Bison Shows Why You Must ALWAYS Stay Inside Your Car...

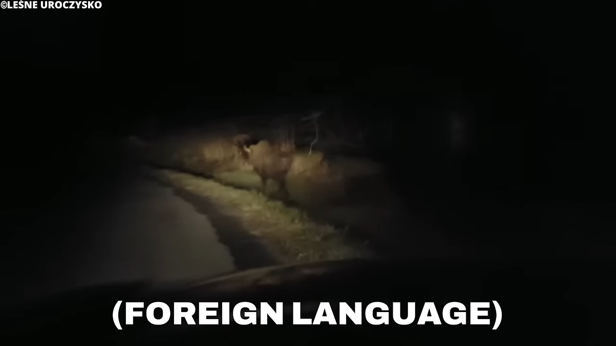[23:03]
Będzie i Łódź, i Białystok, więc niech się pięknie gra. Płyta jest tu. That's exactly what happens here, as the bison starts running across the road as soon as it spots the car.